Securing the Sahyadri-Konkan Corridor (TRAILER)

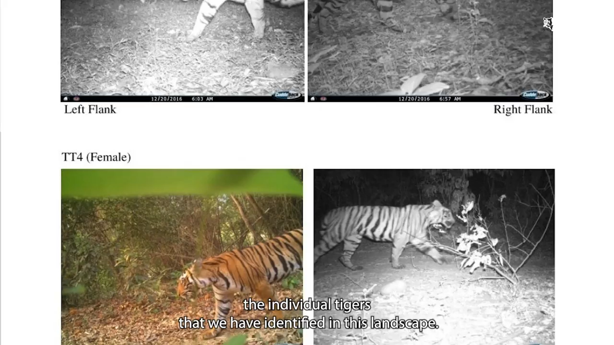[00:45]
So this is actually helping us understand whether new individuals are colonizing this